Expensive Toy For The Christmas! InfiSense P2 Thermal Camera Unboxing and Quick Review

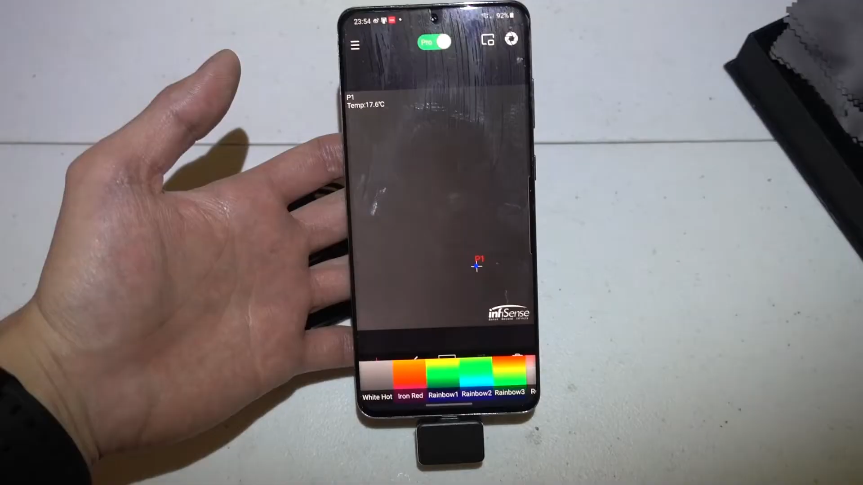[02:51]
On screen: spot 17.6°C
I'm actually looking at the table nothing here so if you turn on the options you can see you can choose different colors representing the temperatures
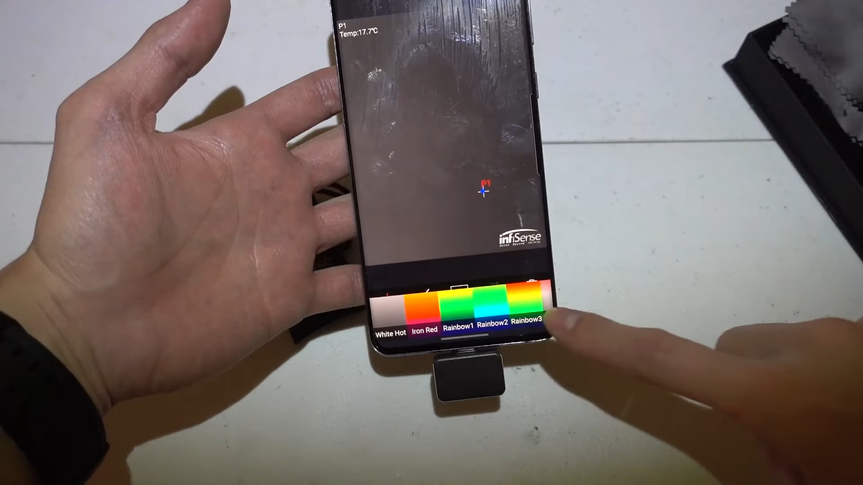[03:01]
On screen: spot 17.7°C
currently we are using white and black which is now very obvious you can only see temperatures right here so we have iron red
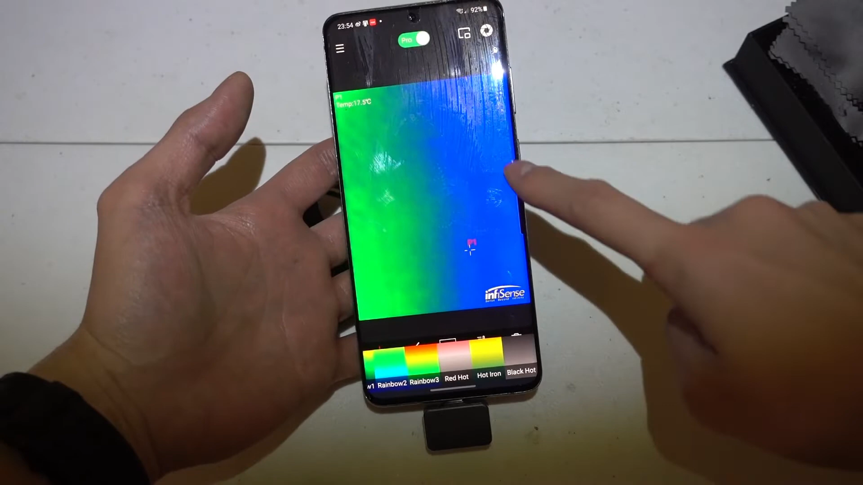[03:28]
rainbow three is gonna be the best use that the cold one is in blue and the hot ones gonna be in red for example I'm gonna place
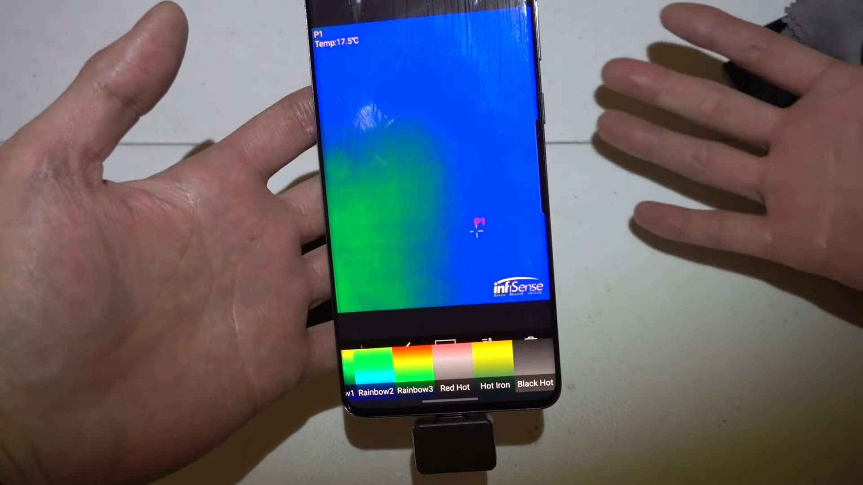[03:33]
On screen: spot 17.5°C
my hand underneath it you can see the
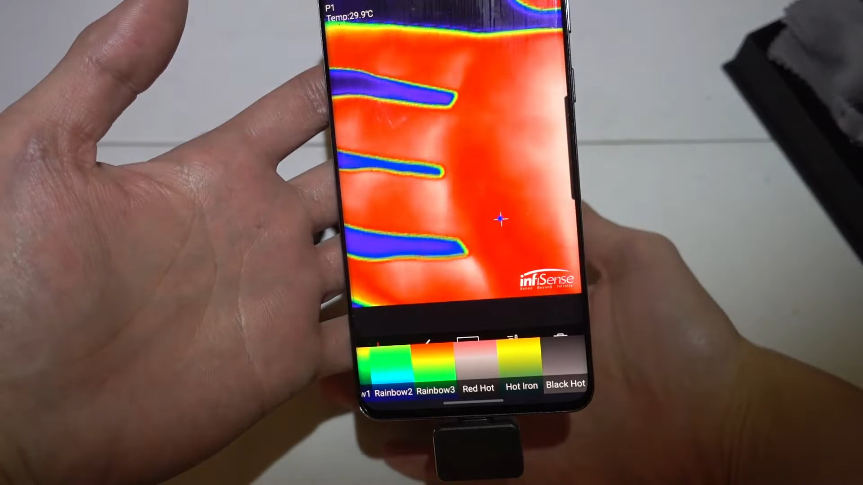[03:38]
On screen: spot 29.9°C
distinct difference from my warm hand and the cold table you
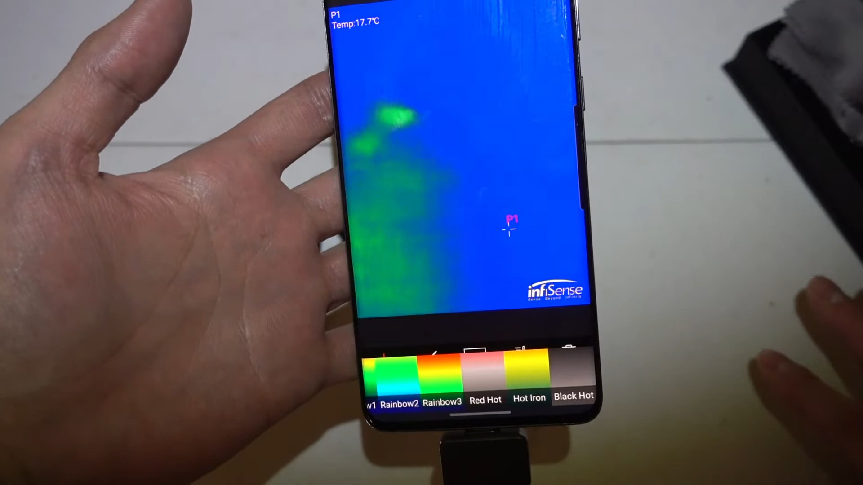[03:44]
On screen: spot 17.7°C
can see if I use my hand to touch the table you will see
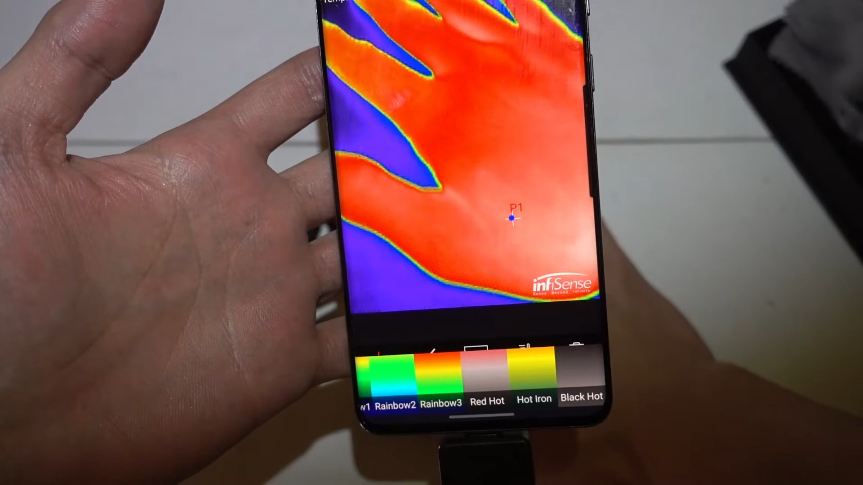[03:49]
some residue heat from it very interesting
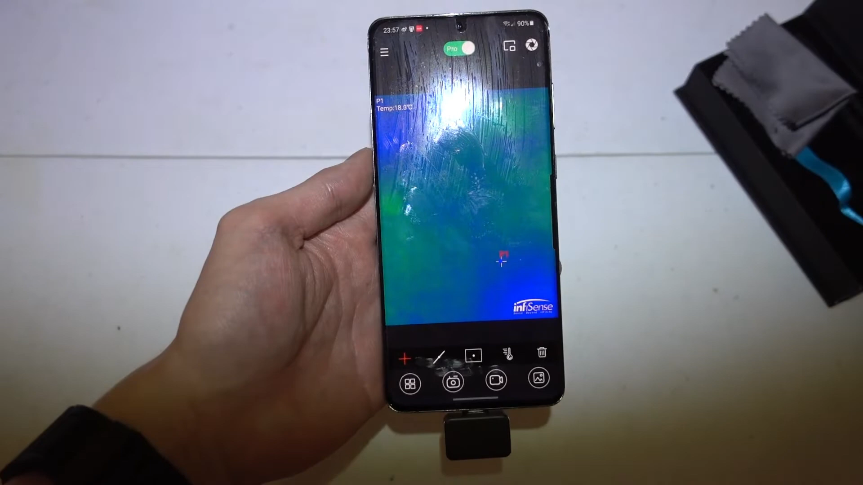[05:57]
another cool feature for this software is you can actually now you can only see the in the screen
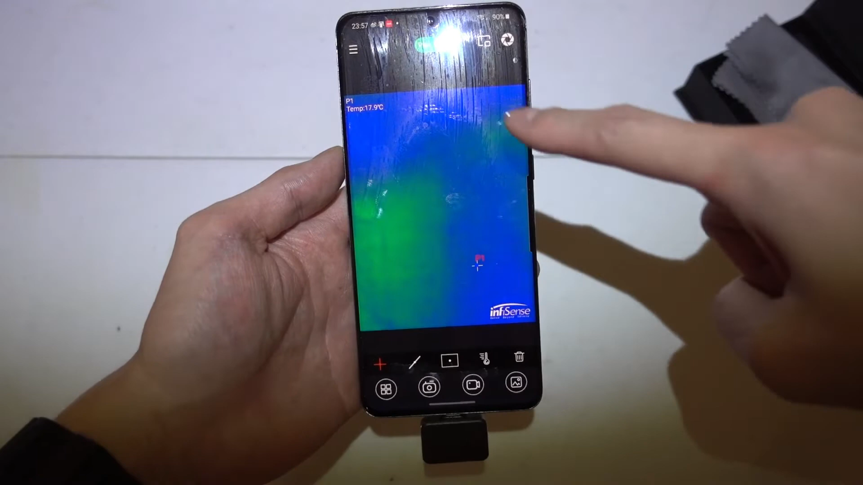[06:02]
On screen: spot 17.9°C
that the imaging or the video from the camera right right but if you touch the button right here you can see the actual looking
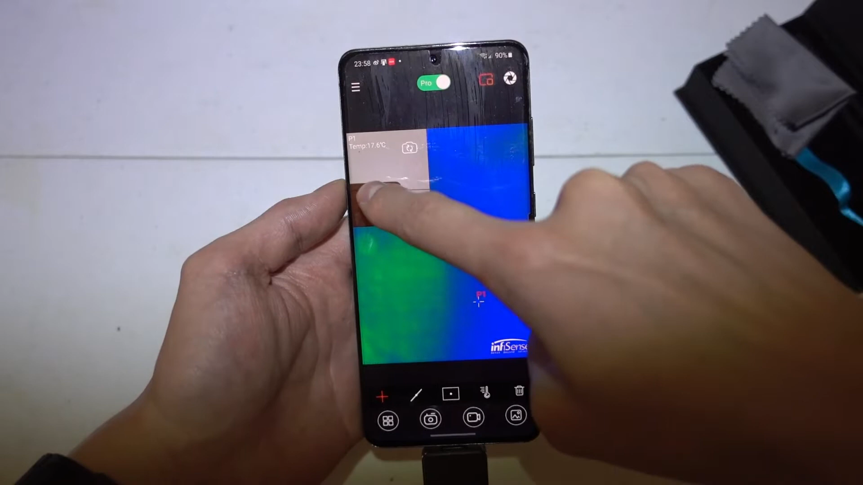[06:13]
on the screen as well I think that's a very good use that
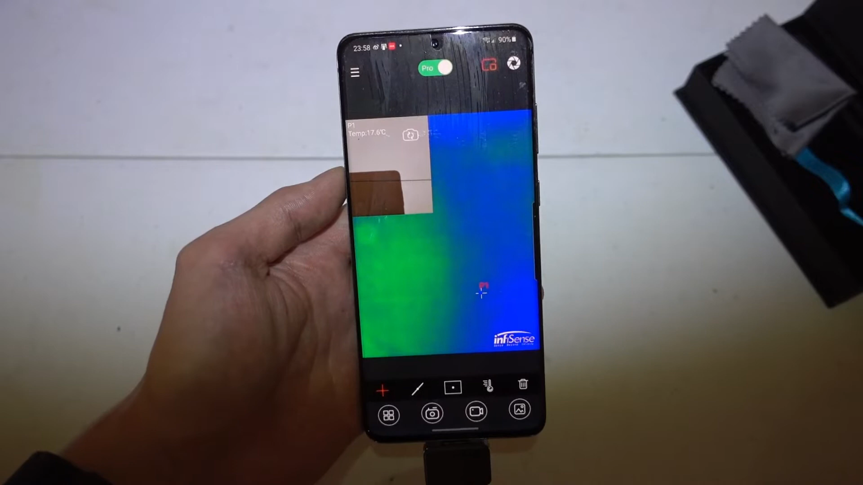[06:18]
they help you identify the object or the
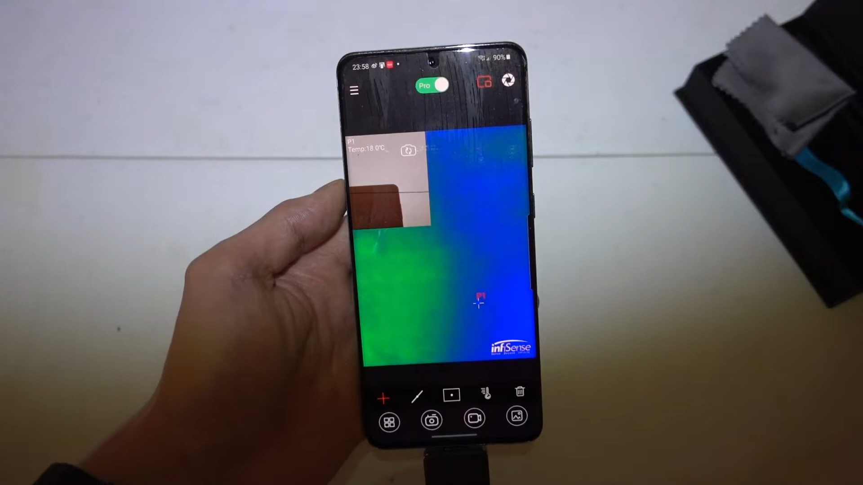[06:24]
On screen: spot 18.0°C
source of the heat as a what they look like actually very helpful feature out of the app
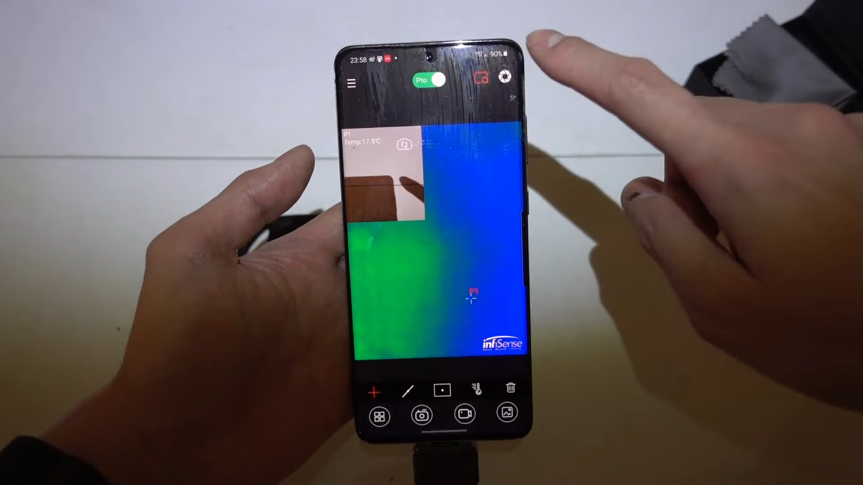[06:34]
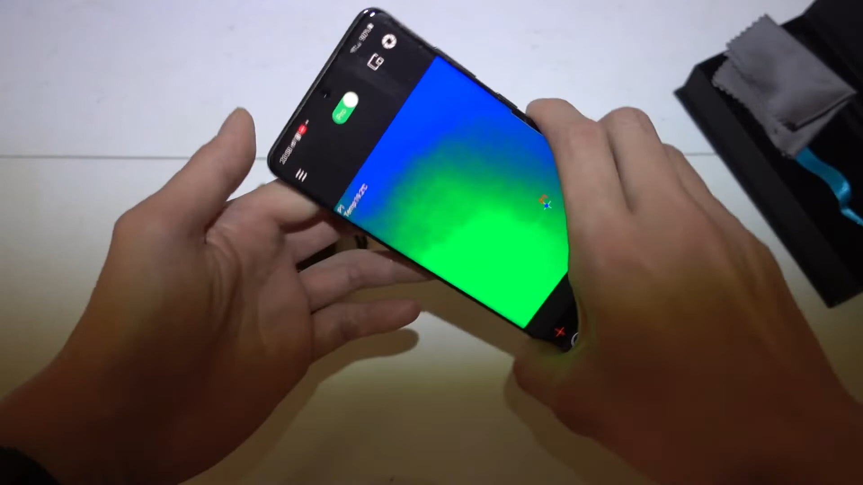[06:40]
also you can also you can do landscape or horizontal shooting as you wish
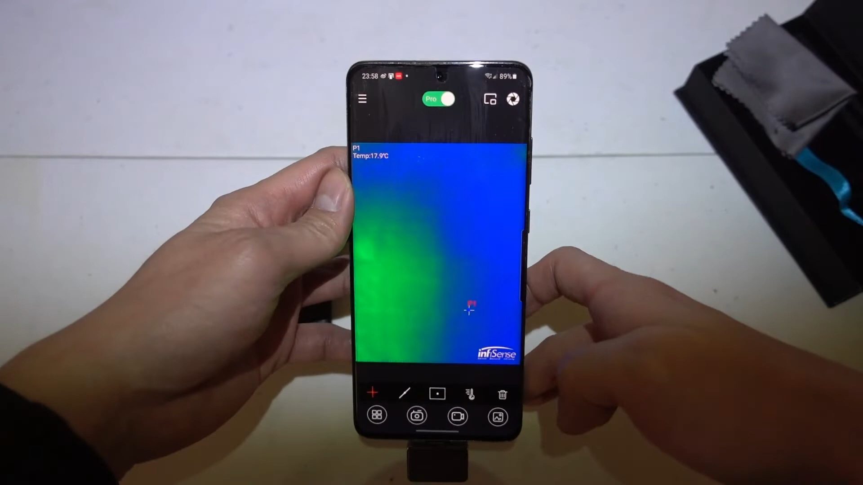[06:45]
On screen: spot 17.9°C
I believe the temperature showing right here is the
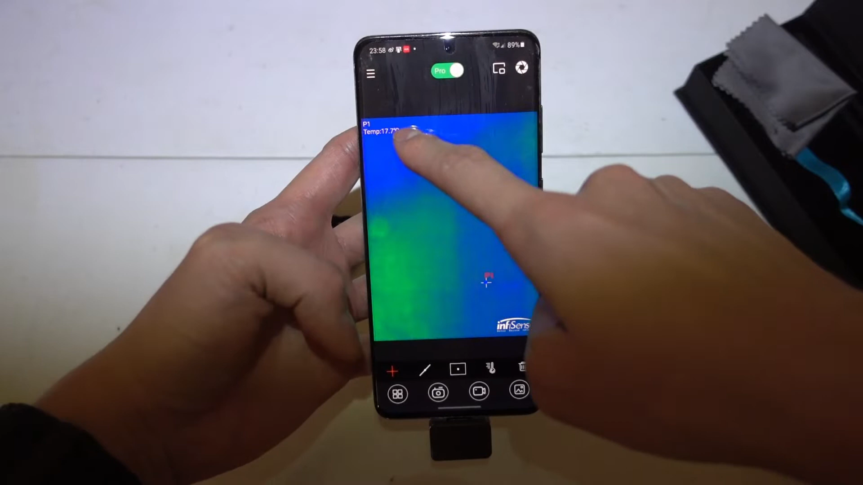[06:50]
temperature for the the sensor itself as
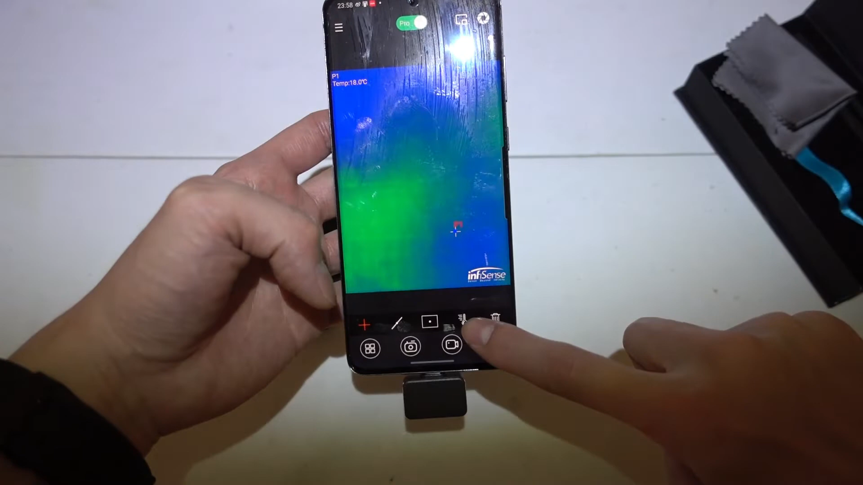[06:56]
well
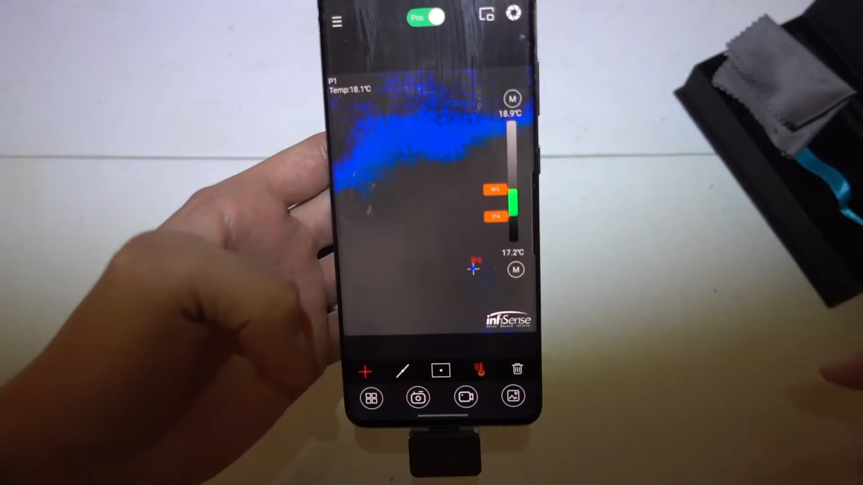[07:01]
On screen: spot 18.1°C, scale top 18.9°C, scale bottom 17.2°C
I'm still working on that to really